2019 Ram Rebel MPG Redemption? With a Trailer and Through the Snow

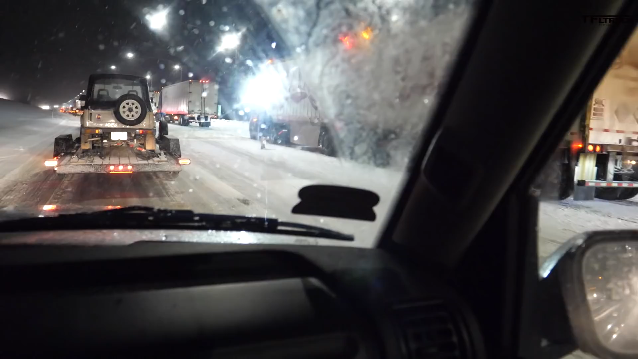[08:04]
okay all the semi trucks are putting their chains on we are in maximum traction mode two four-wheel drive where traction's been fine